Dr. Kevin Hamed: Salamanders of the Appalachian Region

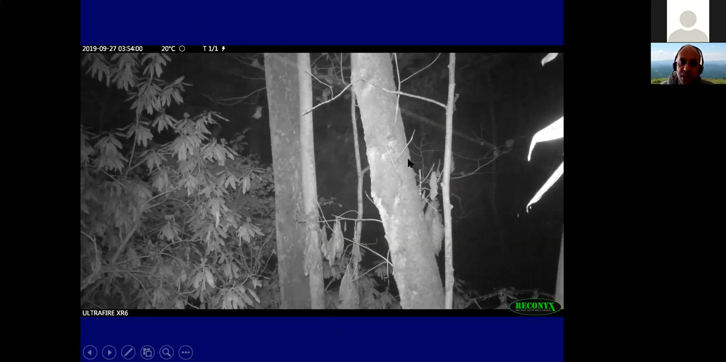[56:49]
I want you to look at this tree on the right. So we have two large trees, the large tree on the right, look near the upper top of it. I'm you can see their eyes glow at night. You can watch this green salamander coming down the tree. So I'll go ahead and start it. See those eyes glowing and it's moving down the tree. Show it one more time. So we've learned a lot about why they're using trees. So definitely if you're finding these, send us information. If you're finding them in the trees, send us that. That's really cool.